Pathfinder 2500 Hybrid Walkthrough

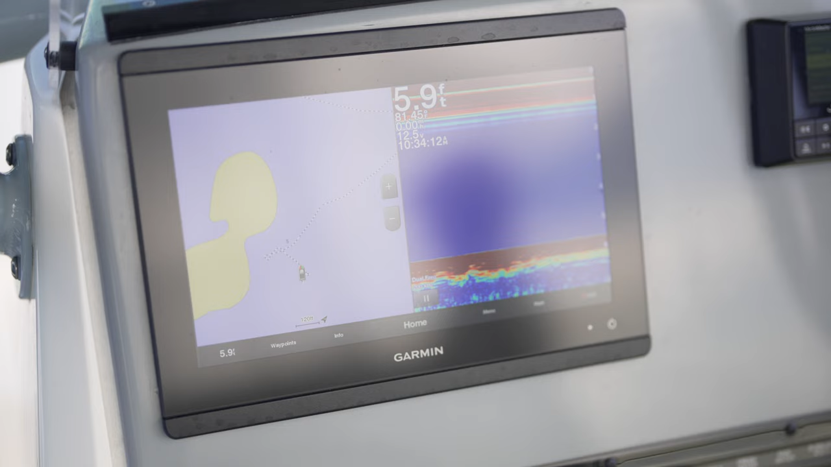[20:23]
On screen: depth 5.9 ft
here okay so you can put up to a 16 inch unit in this space this is a 12
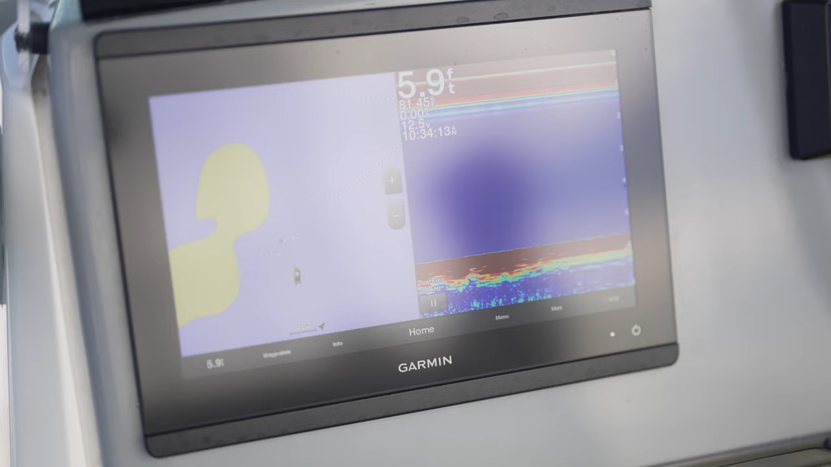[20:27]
On screen: depth 5.9 ft
inch garmin right here but we offer all the way up to the 86 16 also here's where your